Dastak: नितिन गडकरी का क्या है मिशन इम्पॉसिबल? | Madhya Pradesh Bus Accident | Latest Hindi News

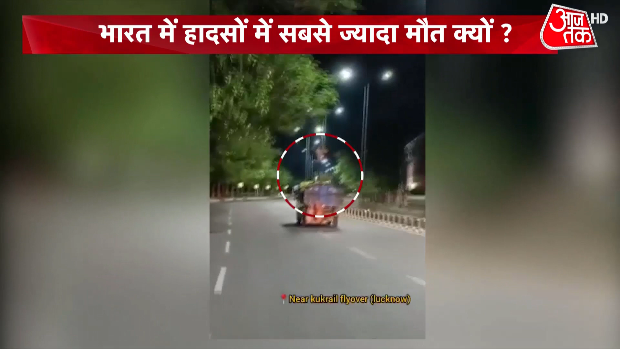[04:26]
ये टेंपों से नीचे कर जाता है और उसे चोट लग जाती है